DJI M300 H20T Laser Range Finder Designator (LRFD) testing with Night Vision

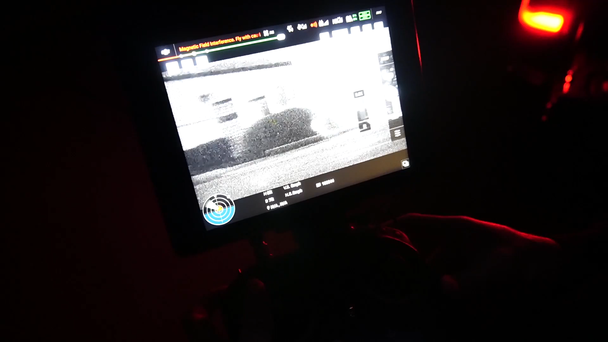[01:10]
And there it is on the bush. You can see it moving on the bush right there. So that is the laser range finder.
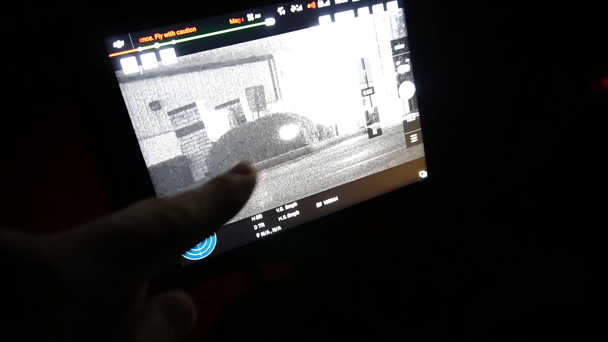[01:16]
I'm going to add a new nomenclature designator. That thing you can actually designate as long as something can see in the infrared spectrum.
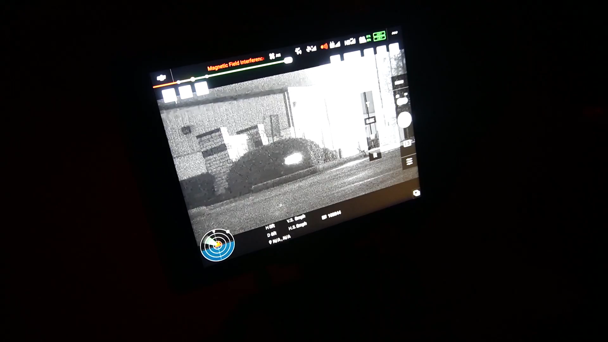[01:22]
So I'm going to go over here, see if we can capture this.